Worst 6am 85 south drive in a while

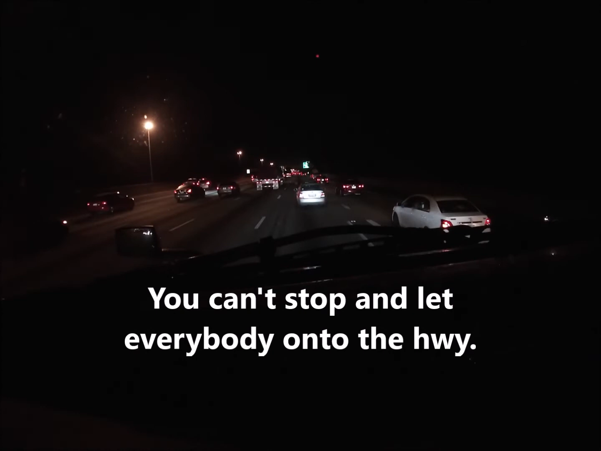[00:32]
...the border and the questioning from authorities... Stupid mother... ...from Irkutsk, near Lake Baikal, who said he drove that night to the Mongolian border where he waited in line for six hours to cross. And then he actually ran into several friends there who were also from... ...of retribution from the Russian government... You so goddamn afraid to get a hit. What about the big-ass truck behind you? Dumbass! ...and now they say they're going to try to get... ...and I'm going to hit your mother... ...and...